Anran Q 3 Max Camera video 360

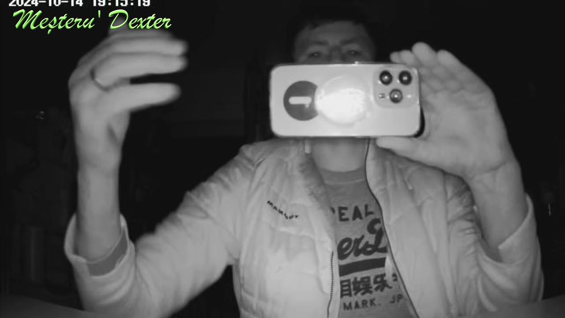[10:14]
imediat s-au aprins și cele patru LED-uri pentru a ilumina zona.
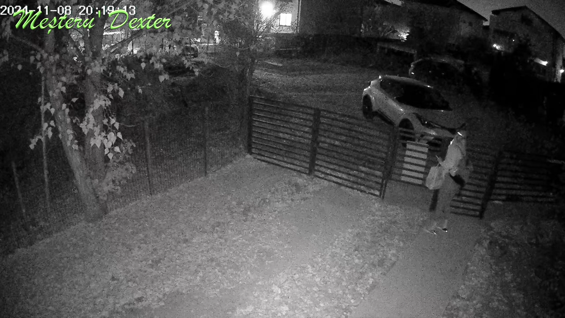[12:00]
a vă forma o părere despre calitatea imaginii.